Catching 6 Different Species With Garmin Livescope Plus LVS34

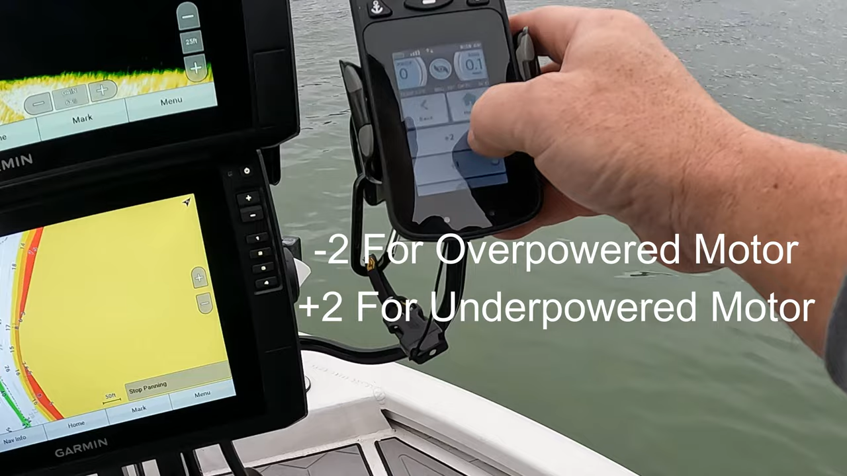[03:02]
And I definitely need minus 2 because I got a 36 volt
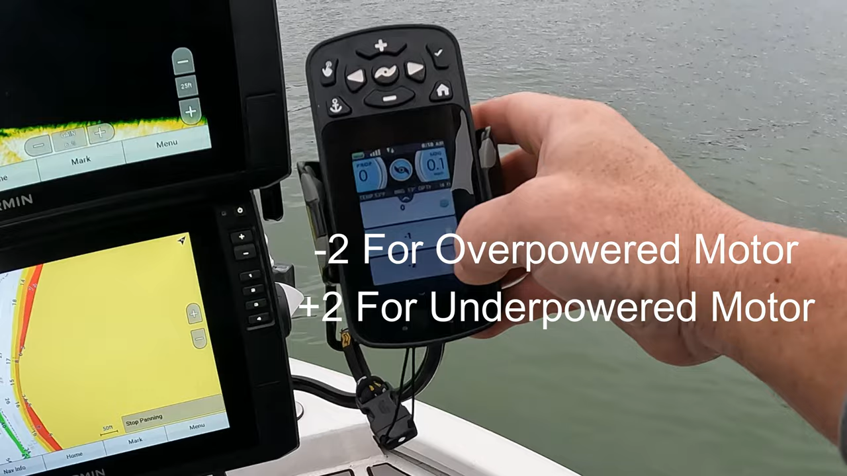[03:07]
112 on a aluminum boat. So we're gonna try that. It's supposed to have a slower spot lock. Maybe even a slower jog.
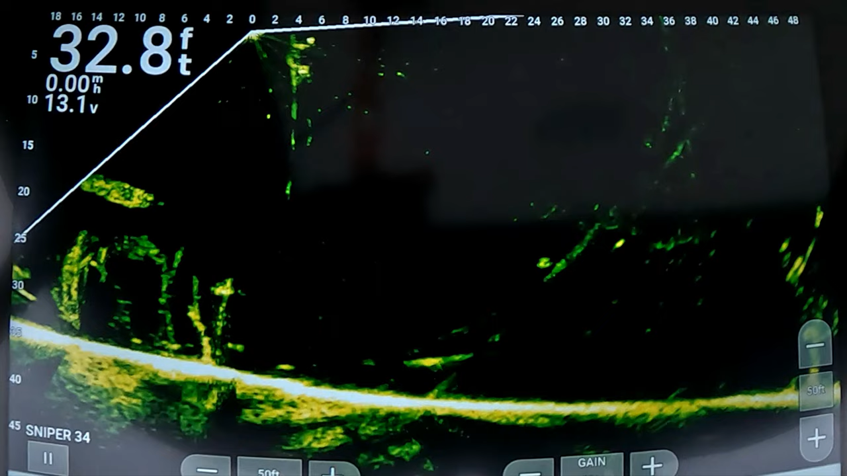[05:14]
On screen: depth 32.8 ft
Man, whole bunch of small crappie.